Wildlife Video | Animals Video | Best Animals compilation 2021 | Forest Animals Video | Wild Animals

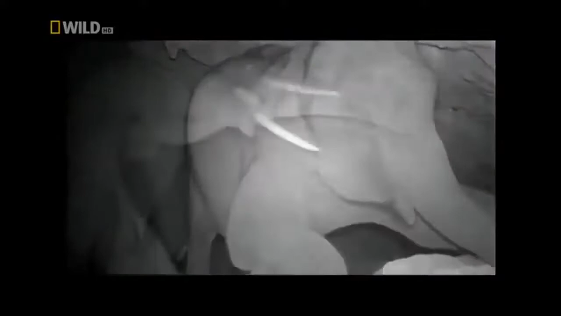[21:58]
Every night they come here, nervous and unprotected from attacks, mining the cave for its life-giving salt.
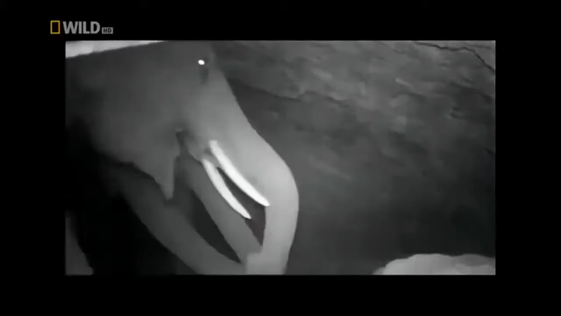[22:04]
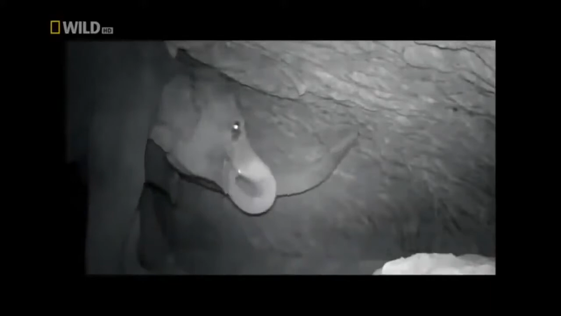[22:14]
Seems like a popular venue for elephants.
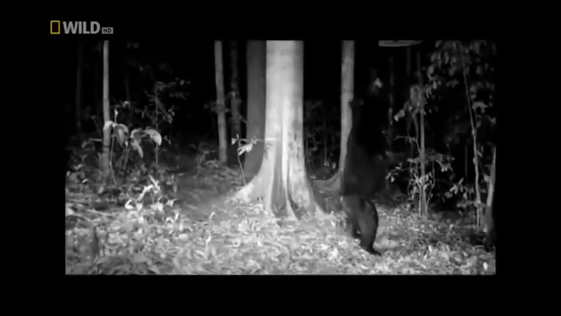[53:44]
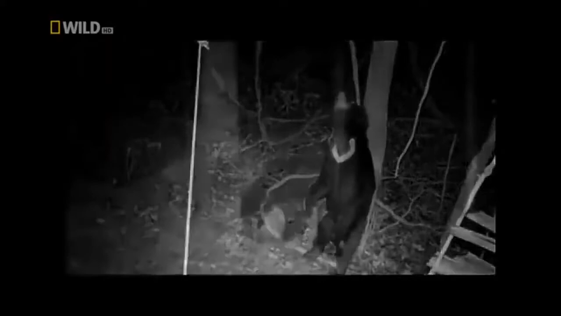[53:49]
After a night with a lot of dancing, digging,
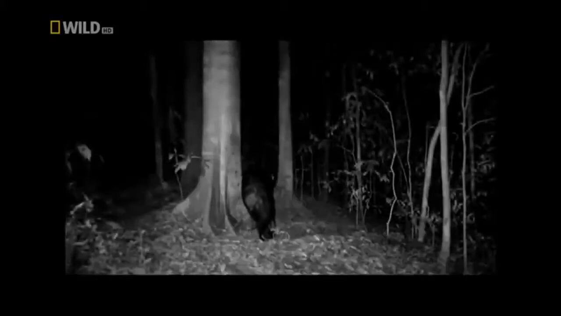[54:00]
scratching, and stretching, time for a well-deserved nap.